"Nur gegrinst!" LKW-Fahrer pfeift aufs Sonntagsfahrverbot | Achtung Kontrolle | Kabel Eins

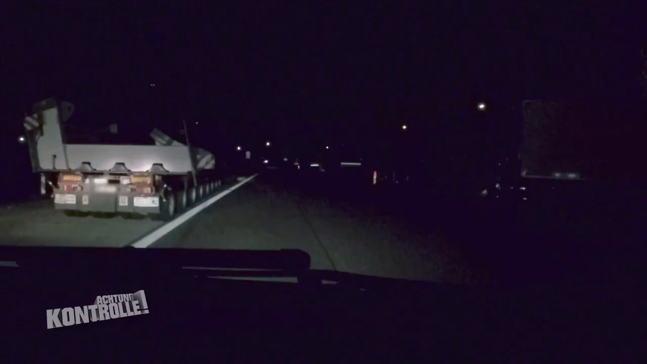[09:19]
Die Polizisten checken, ob der rausgezogene Transporter überhaupt unterwegs sein darf.